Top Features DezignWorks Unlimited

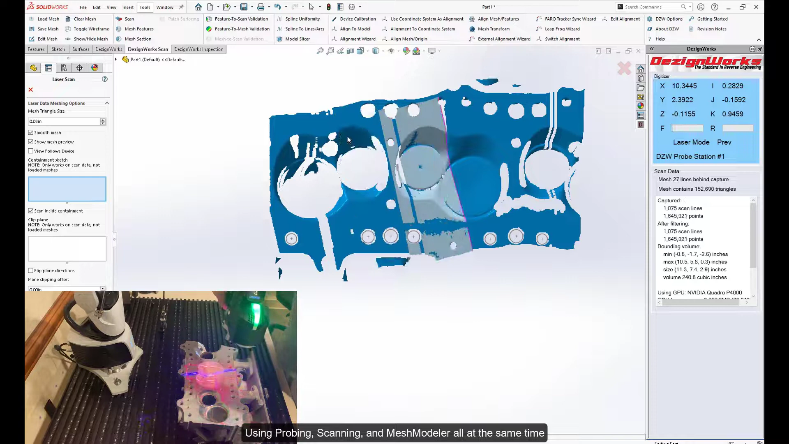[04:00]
Just scan and go. I want to make sure we fill in all the gaps.
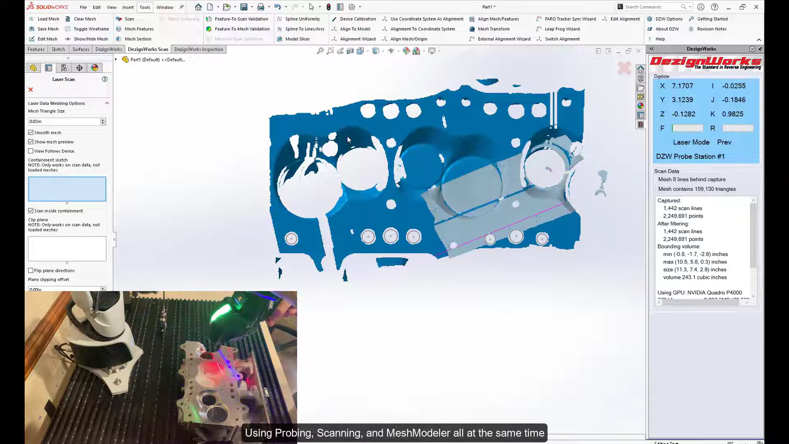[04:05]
Obviously with a single line laser scanner you've got to hold it normal. And once we think we have a good enough scan here we'll hop into the mesh tools but for now we're just going to kind of fill in the data around the edges on this.
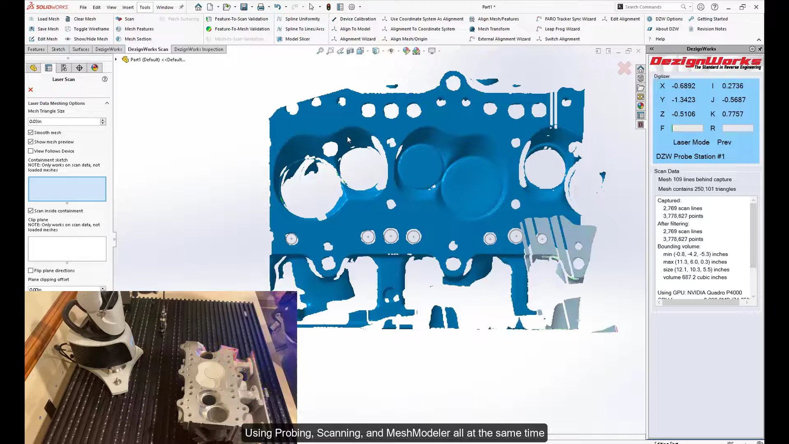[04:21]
Really easy to use. Just point and shoot and you already have a fully functional mesh that's just ready to go.
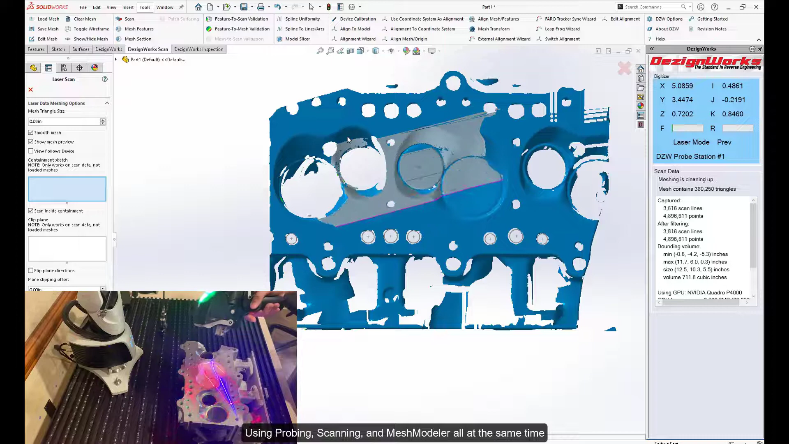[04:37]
And I just cannot stress how easy these tools are to use in conjunction.
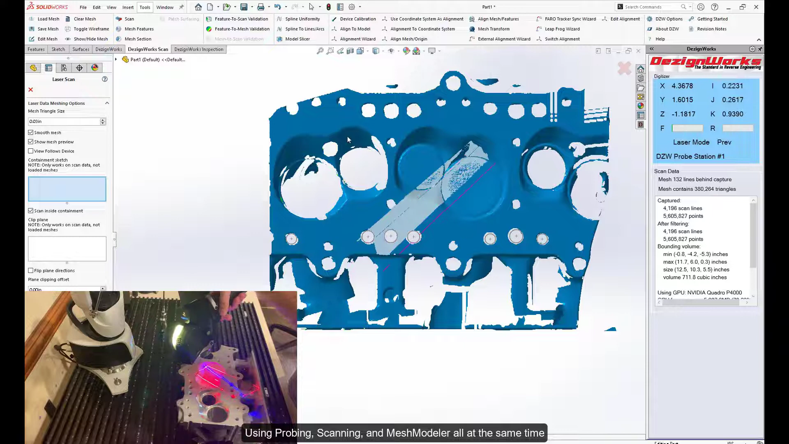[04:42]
And you can see our our sketches from the probe on those water jacket holes there.
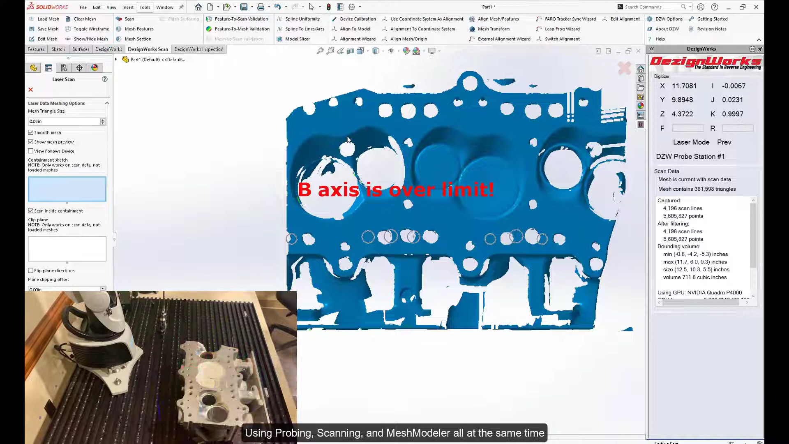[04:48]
From here I think we got a good enough scan. So now I'm just going to hop into our mesh features window. This is where we actually extract data off this mesh and show tell the software what we want from this area.
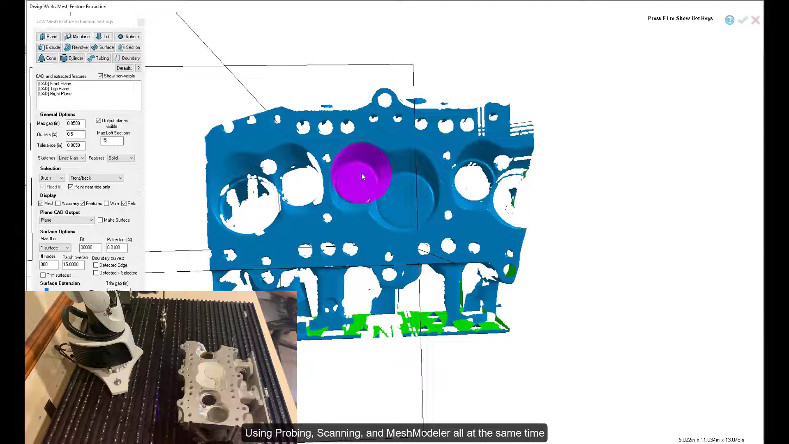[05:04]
So I'm just going to select this area here and from here I'm just going to make a nice singular surface so that I can machine this chamber later.
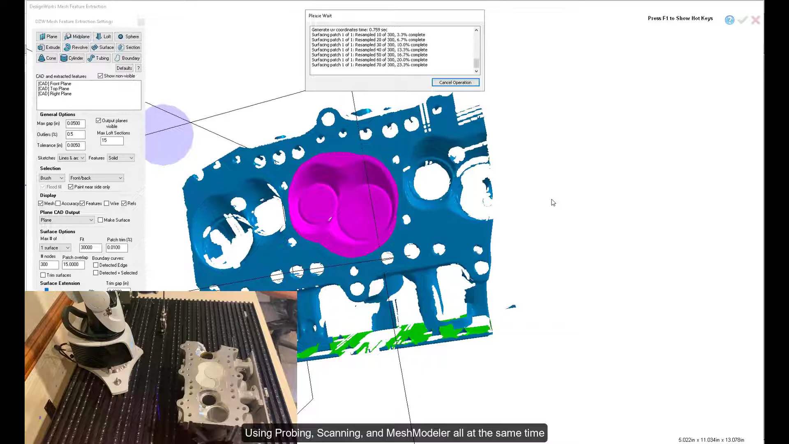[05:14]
You can see how fast and efficient these tools are.
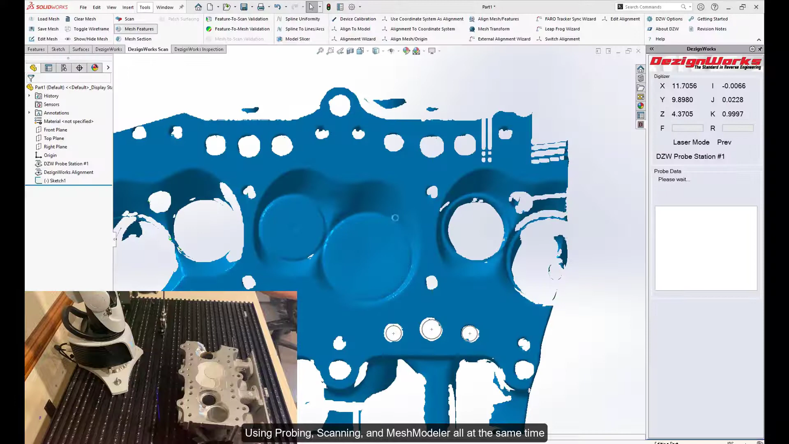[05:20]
So just like that we have a nice single surface. No patches. Just a nice big single surface right on that chamber. And from here we are going to go check out how accurate that is. So we're going to give it just a second.
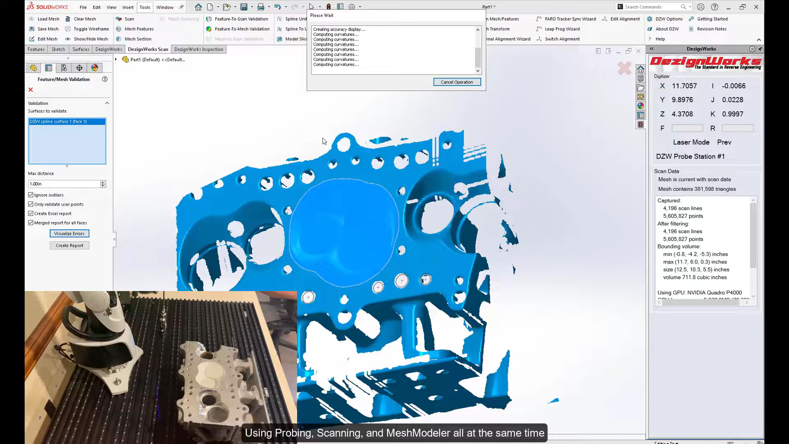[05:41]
And it's going to give us a heat map here and we can see how accurate we made this.